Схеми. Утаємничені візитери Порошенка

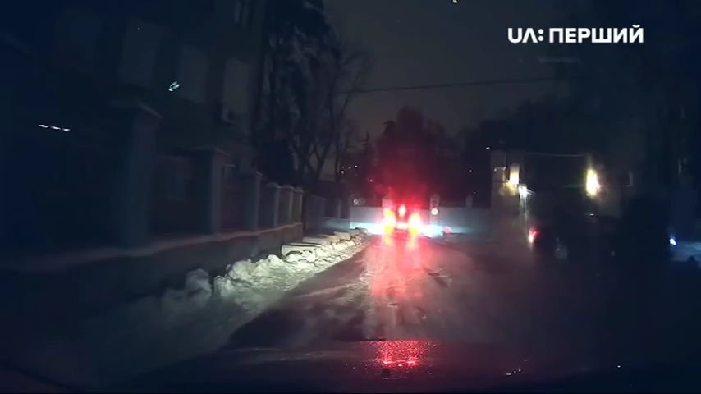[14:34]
Ворота в адміністрацію президента відкриваються. Авто з невідомим пропускають на територію без огляду.